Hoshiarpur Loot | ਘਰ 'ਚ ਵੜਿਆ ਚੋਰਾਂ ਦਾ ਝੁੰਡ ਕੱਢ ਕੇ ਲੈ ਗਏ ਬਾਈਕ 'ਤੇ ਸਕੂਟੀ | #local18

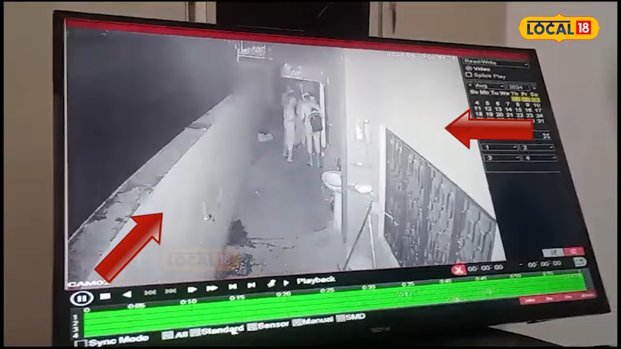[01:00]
स्कूटी नू चोरी किता जान दा है, ते मोके तो फरार हो जान देने, ता पुलिस नू सीसी टीवी कबजे दे विच लेके इनना चोरां दी पाल शुरू कर देती है, कर्च वड़या चोरां दा चुंड, अंदर वड़ के कीती वार्दात, सीसी टीवीच कैद हुए छे तो सत चोर,